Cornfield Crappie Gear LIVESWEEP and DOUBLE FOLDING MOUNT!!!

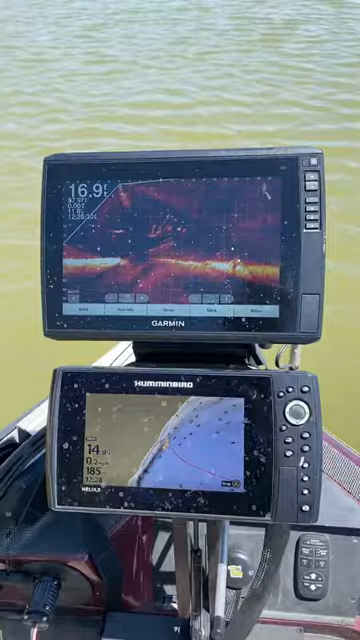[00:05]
I'm here I'm showcasing this double folding mount I got up here. I got my Garmin 126 on top and my 9-inch Hummingbird on bottom there. As you can see right off that trolling motor, I got my live sweep that's ran by a wireless remote and wireless foot pedals.
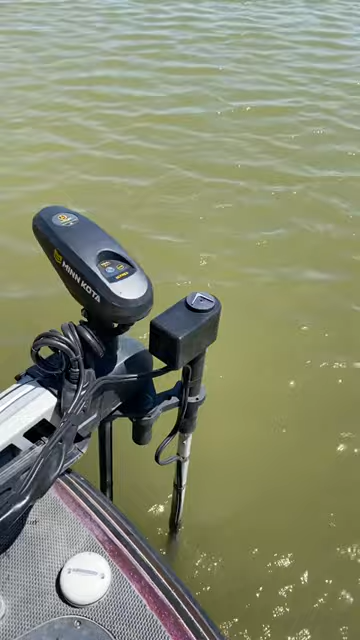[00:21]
As you can tell, that trolling motor is on spot lock. My target is not being lost as that trolling motor is going.
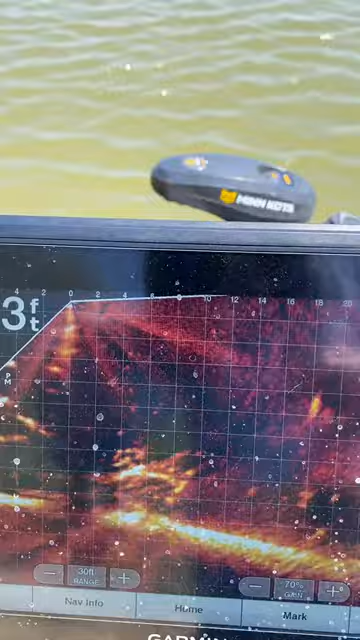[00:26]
So I'm going to take my remote and I'm going to control
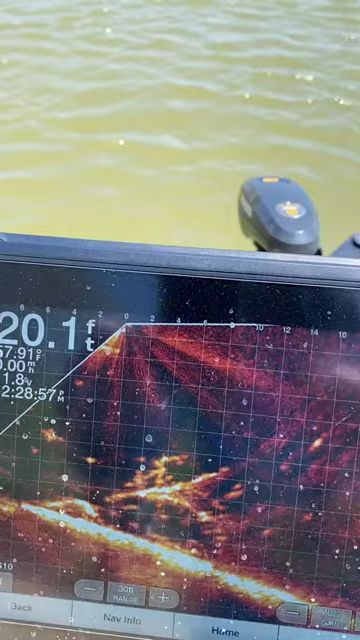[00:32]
which direction my transducer is being broadcasted out to.
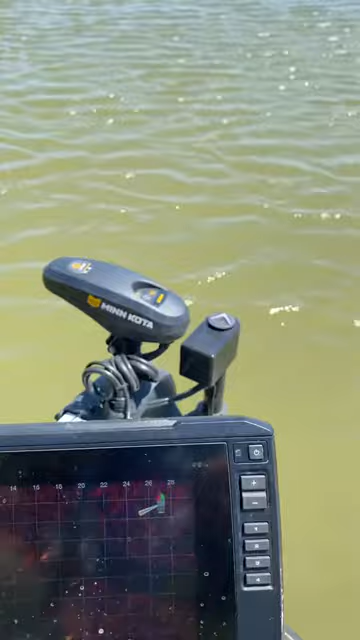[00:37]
So again, look at that movement of that live sweep from cornfield crappie right there. So by remote, you're able to look at different parts of the structure you're fishing while your other
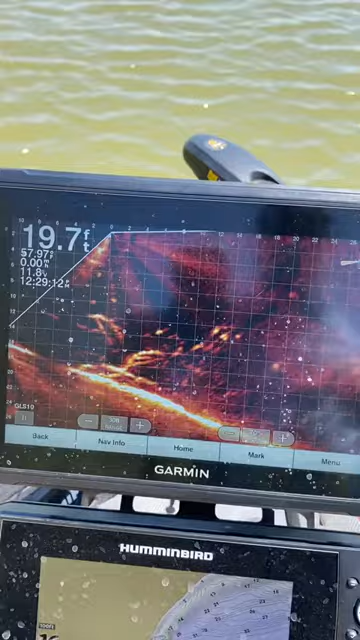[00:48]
On screen: depth 19.7 ft
trolling motor is still on spot lock. You don't lose your target. You're able to fish, you know, a lot more thorough.
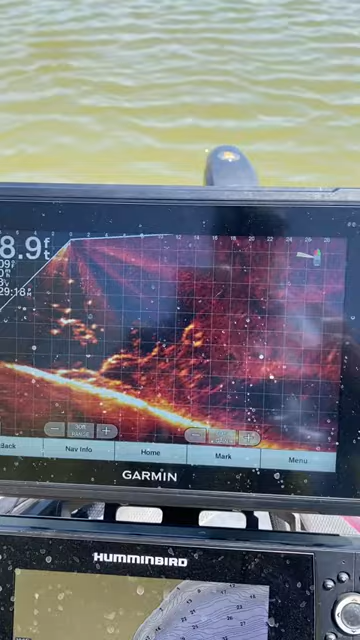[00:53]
It's an unbelievable product. It's an unbelievable combination. Having this double folding mount, it's up here right at 36 inches. You're not bending down. You're not bending over.
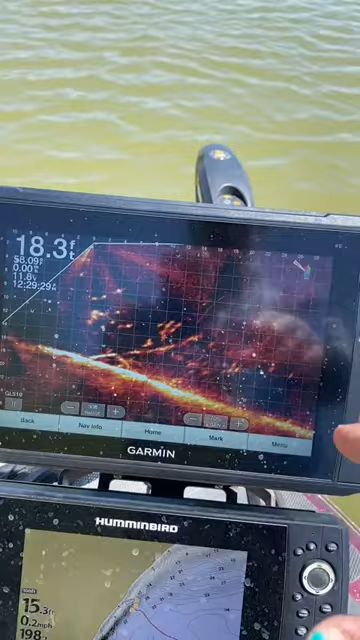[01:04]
You're not looking over at such an extreme angle. You're here to manipulate any of your settings. As you can tell, I got my mapping on the bottom and I got this beautiful lay down here with some nice crappie on it.
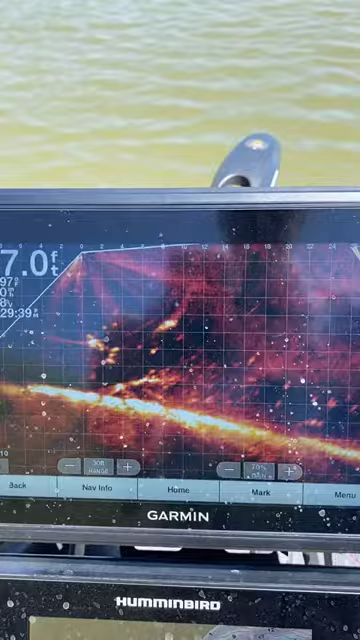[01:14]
So again, this is the double folding mount from cornfield crappie.